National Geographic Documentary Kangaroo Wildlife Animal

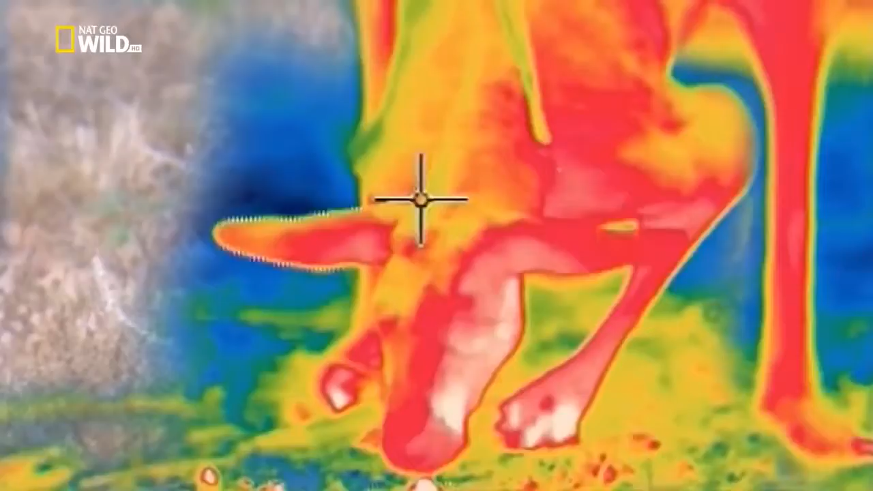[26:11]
The fur on their backs reflects about 30% of incoming heat, and keeps their skin cool.
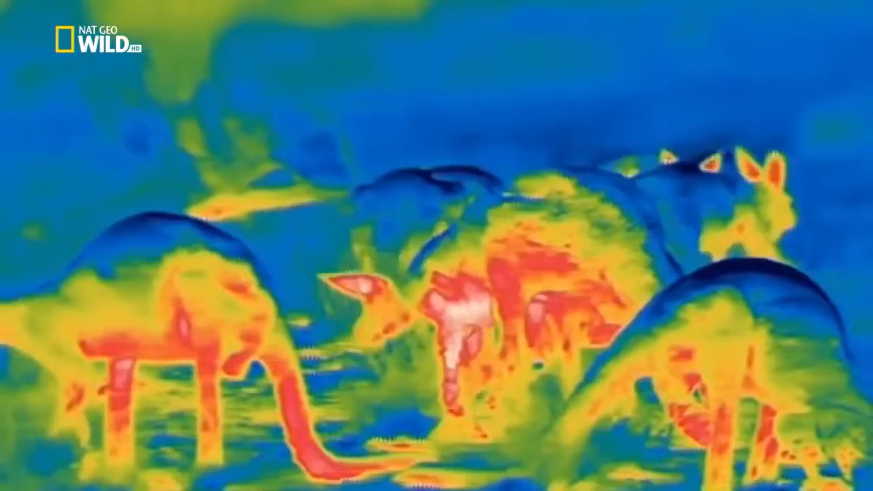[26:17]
The blue parts of this thermal footage.
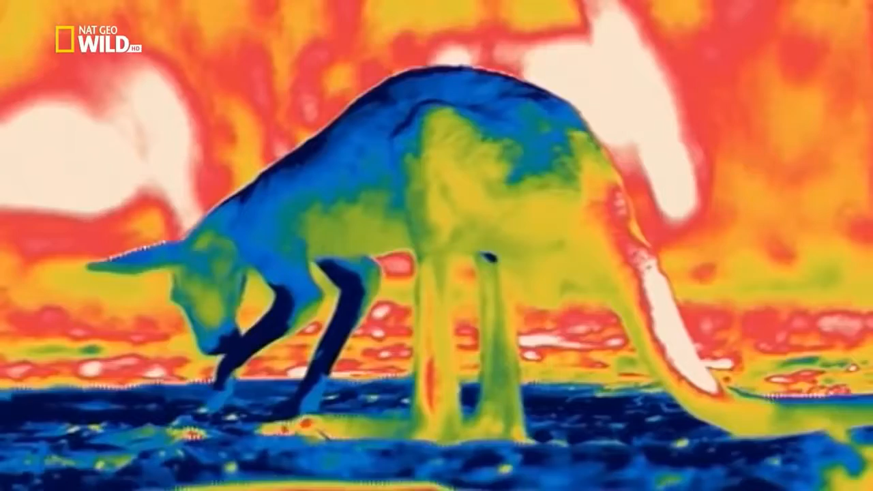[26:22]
Spreading saliva over their forearms cools the blood, which has been brought close to the skin surface, via a dense cobweb of capillaries.
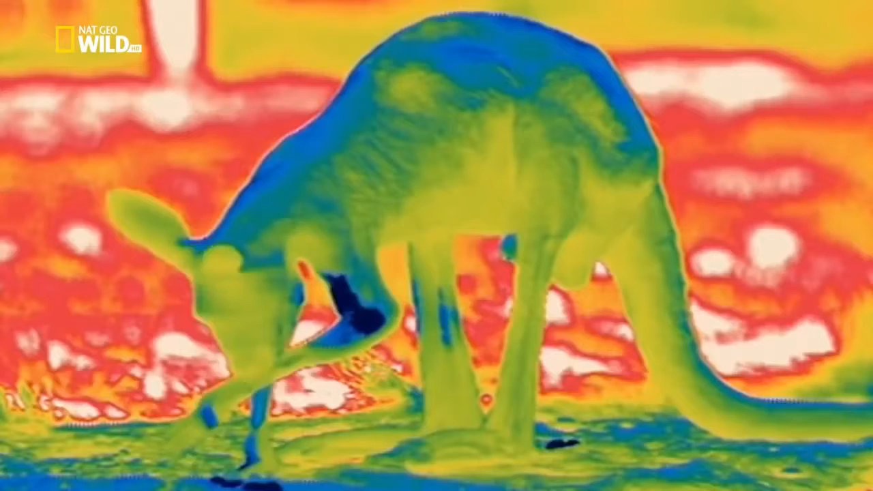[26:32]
With temperatures simmering above 100 degrees for over a week,
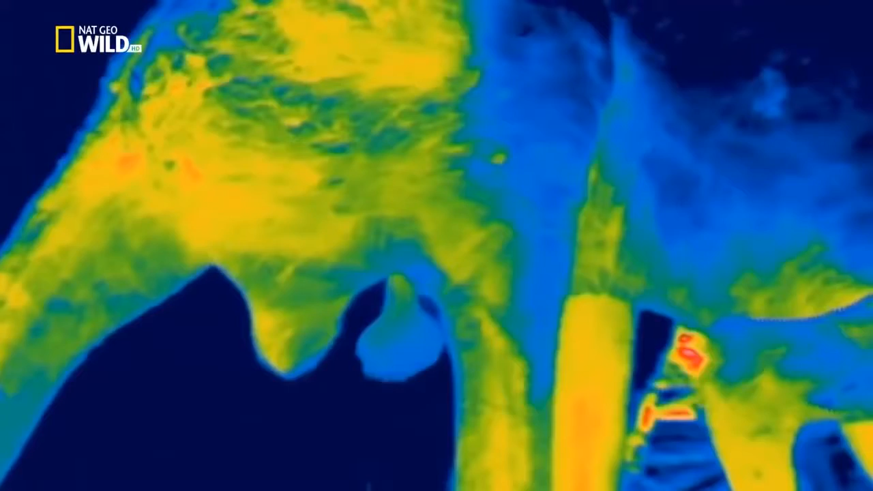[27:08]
keeping them about 7 degrees cooler than at their cores. The sand, even a few inches down, is cooler than at the surface.
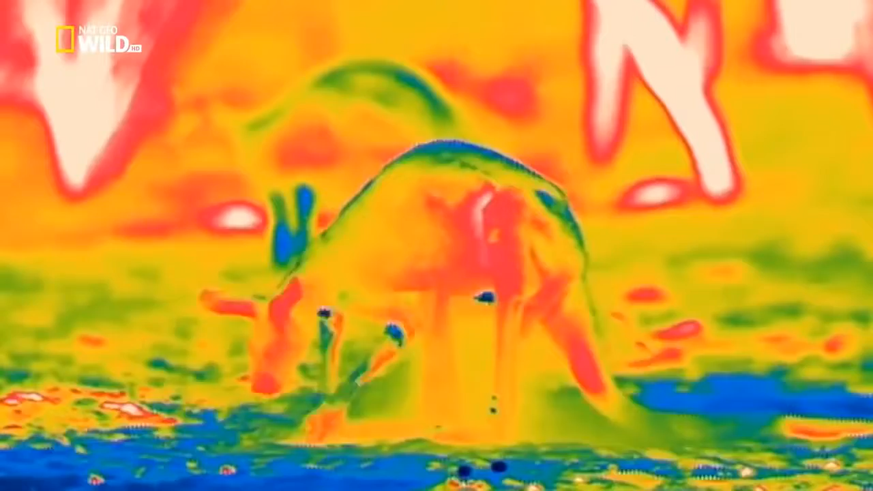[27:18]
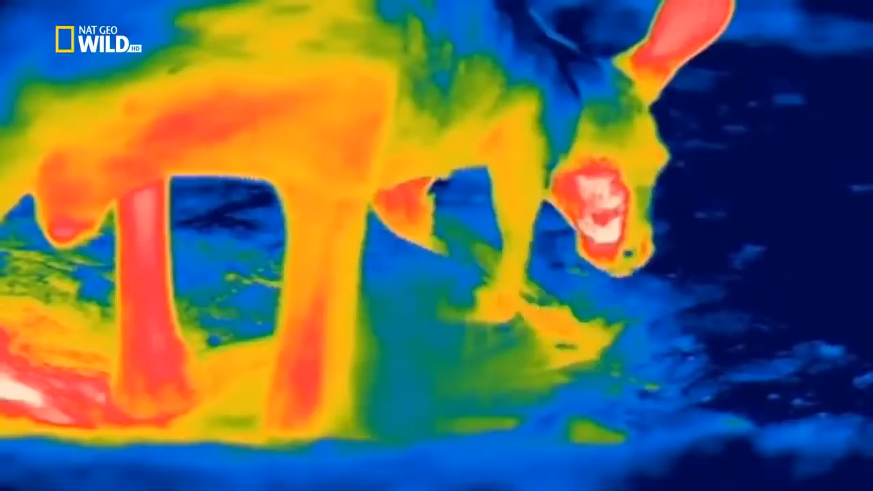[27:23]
Red kangaroos dig until they reach cooler soil. And then... Ah!